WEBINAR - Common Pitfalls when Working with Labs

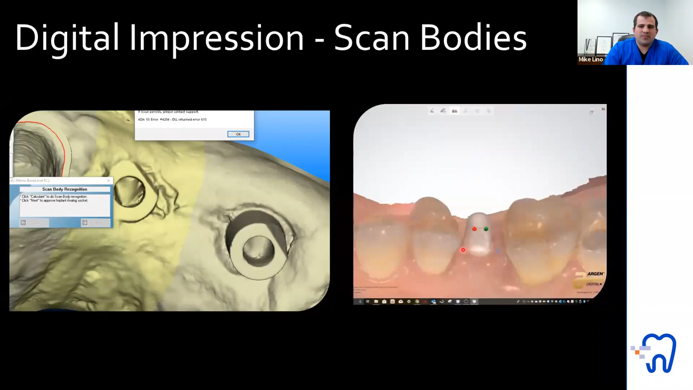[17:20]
And if we can't see those same surfaces and mark it, the computer software won't allow us to line it up and fabricate a model. So it's important to have that visible.
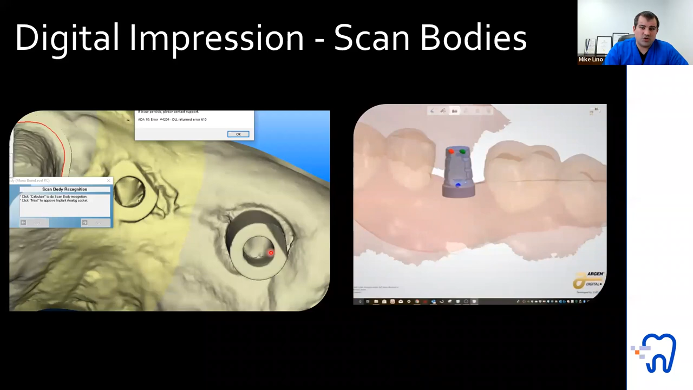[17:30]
And it's also important to, you know, with scan bodies to do an x-ray, make sure that they're seated. It's not any different than an analog implant impression. The other challenge is with scan bodies too, there are distortions that can happen with overscanning, which I'll talk about. And when we're trying to line up those scan bodies, there's actually in the library, you can actually select, you know, a 3.5 versus a 3. And then sometimes they work. So if you don't specify what scan body you're using,
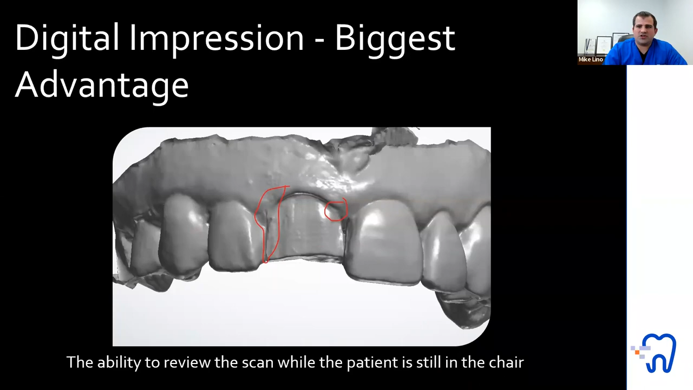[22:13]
There's something that's being cropped and blurred out. And same thing with here. So if it's not crisp and clean, you're able to do a rescan of the patient while they're in the chair and send that information and get it done properly the first time.